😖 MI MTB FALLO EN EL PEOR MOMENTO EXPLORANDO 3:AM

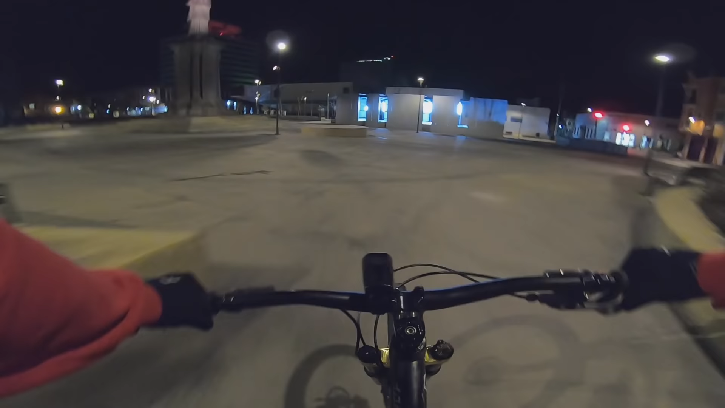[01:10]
En esencia, obviamente sí es peligroso, pues cualquier punto de la ciudad, ¿no? A esta hora. Pero
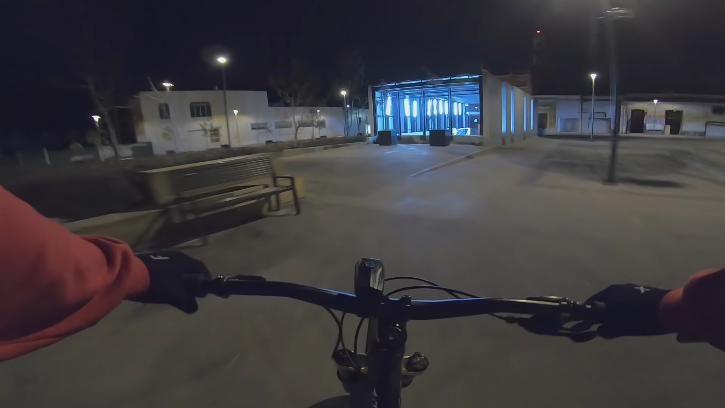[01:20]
pues dentro de lo que cabe, el centro está iluminado.
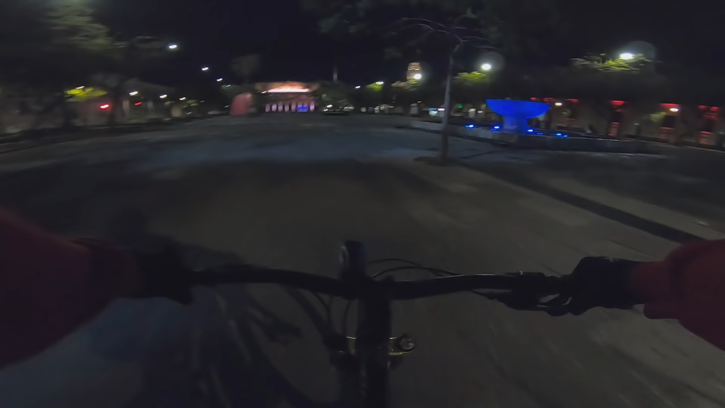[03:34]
Y bueno, amigos, la parte interesante es que toda esta zona hace unos días estaba acordonada, no se podía pasar por aquí. Y pues bueno, hoy, dentro de lo que cabe,
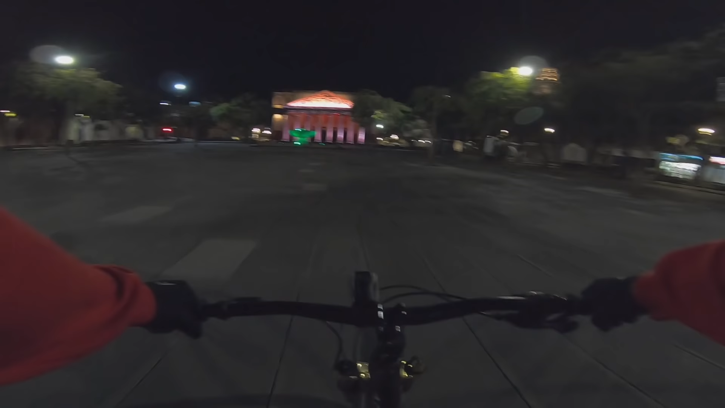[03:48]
pues ya se puede otra vez.
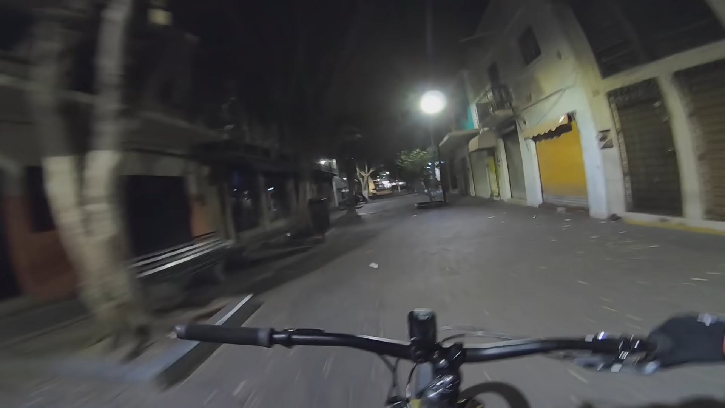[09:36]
Fueron los 3 minutos más angustiantes de mi vida, porque pensé que mi desviador trasero estaba fallando. Igual sí falló un poco, pero lo suficiente como para repararlo y seguir adelante. Bueno, amigos, así luce la ciudad de noche.
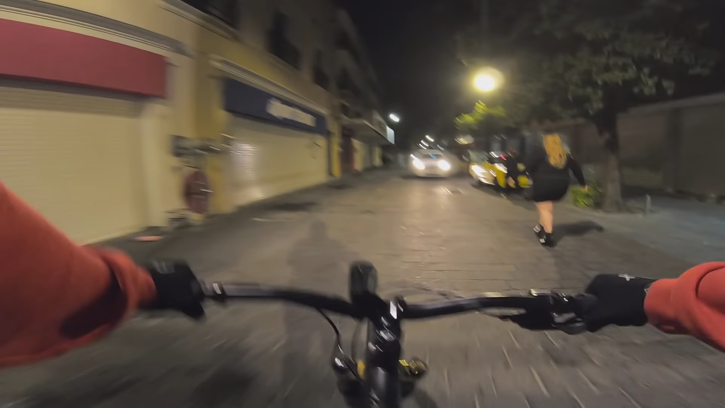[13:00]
Pues bueno, amigos, así se vive la madrugada de sábado por la noche aquí en Guadalajara. Un poco de ambiente clandestino.